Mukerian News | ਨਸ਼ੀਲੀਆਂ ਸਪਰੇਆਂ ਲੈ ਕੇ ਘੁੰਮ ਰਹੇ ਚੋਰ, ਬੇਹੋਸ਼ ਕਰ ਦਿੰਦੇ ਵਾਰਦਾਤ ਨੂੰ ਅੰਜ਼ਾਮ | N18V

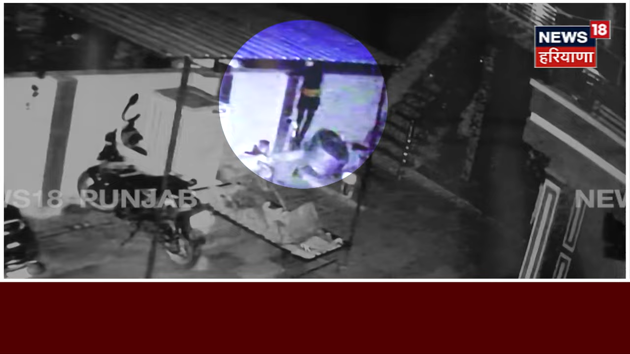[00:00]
चोरा ने हुण चोरी करन्दा नवा त्रीका अपना लेया जो अपने नाल नशीलियां सप्रेहा चुकी फिर देने जो सुत्ते पई परिवार ते छड़क दिन्देने जिसका आर्ण
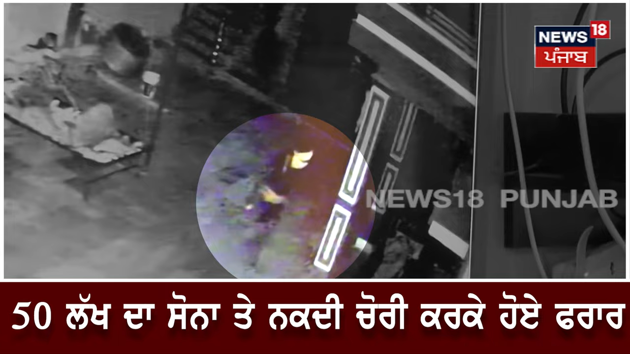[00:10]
परिवार नू कोई होश ही नहीं रेंदा आते हे चोर अपनी चोरी दी वारदात नू अंजाम दे के ओथो फरार हो जान देने ते हुण चोरा ने इको रात दो
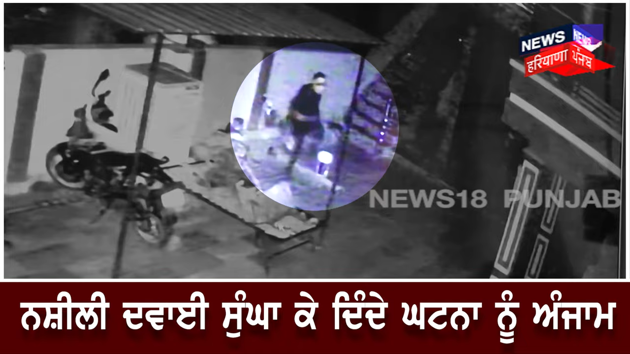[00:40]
मुकेरियां दे पिंड नंगल बेहाला तो सामने जिते चोरा ने रात वेले वड़ी वारदात नू अंज्वाम दन्द हुए दो करां दे वीचों करीब पंजाल लगदा